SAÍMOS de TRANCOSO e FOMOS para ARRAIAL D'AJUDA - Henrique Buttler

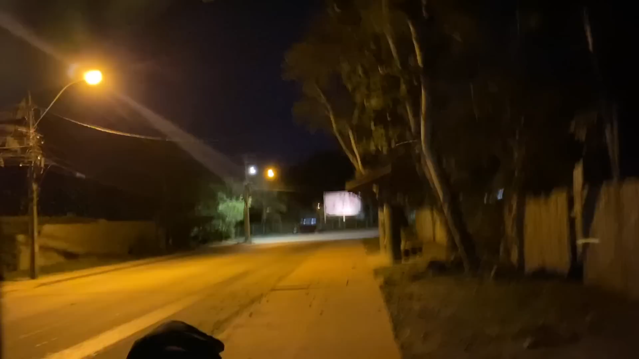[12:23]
É bem aqui o parque aquático. Então, virando ali, é pra praia.